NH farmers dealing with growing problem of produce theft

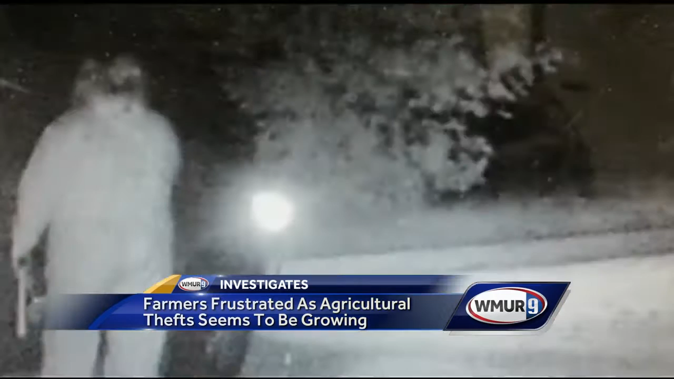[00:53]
Sandburton police posted these surveillance photos in late September, calling farm stand theft a, quote, ongoing problem.